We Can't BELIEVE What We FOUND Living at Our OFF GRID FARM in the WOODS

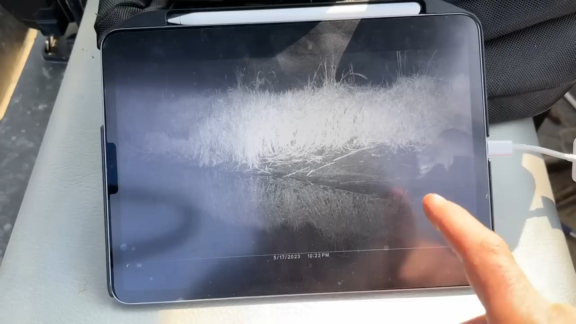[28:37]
we got ricky from the other night and
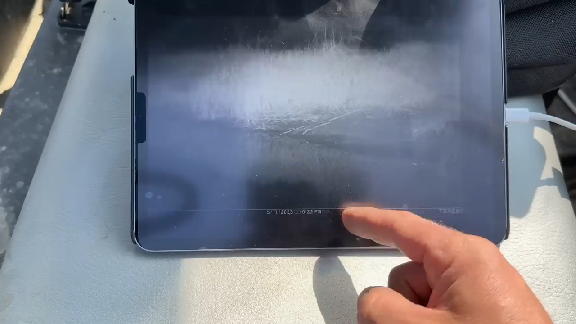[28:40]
then we have ricky swimming the raccoon was back then